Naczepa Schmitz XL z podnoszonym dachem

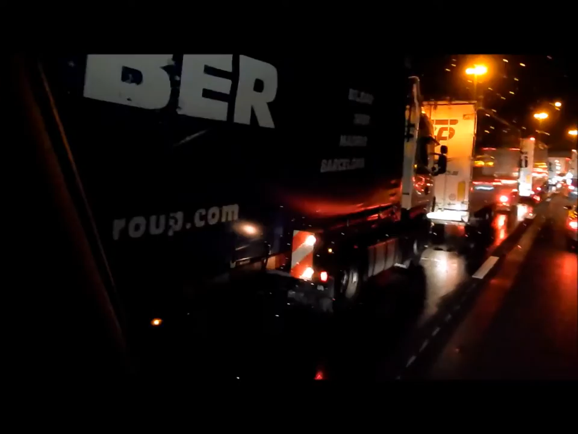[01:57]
No i tu normalnie zapięta plandeka jest. Tak, normalnie się to odbywa.